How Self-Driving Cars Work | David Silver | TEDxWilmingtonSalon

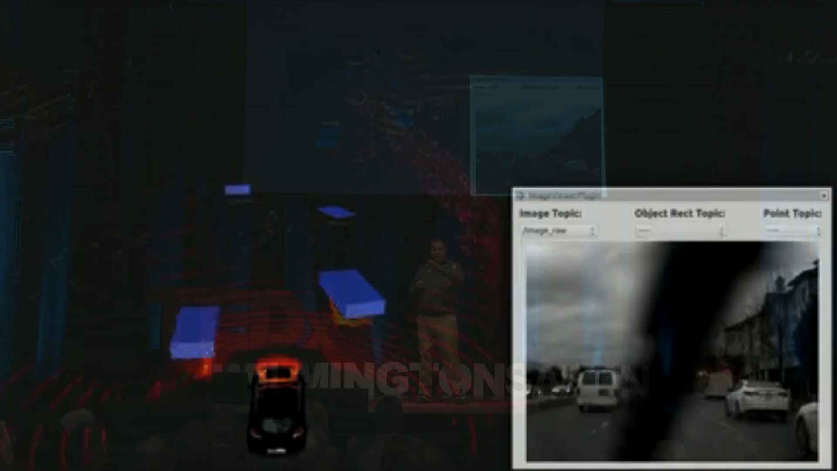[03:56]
which is the main commercial street in Silicon Valley. And you see on the right, the video feed of what that drive looks like.
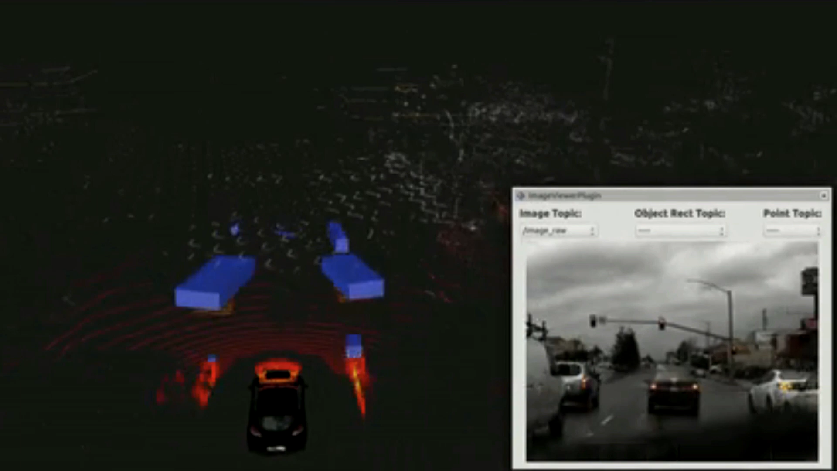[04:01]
And the main image here is the laser scan of what the world around Carla looks like.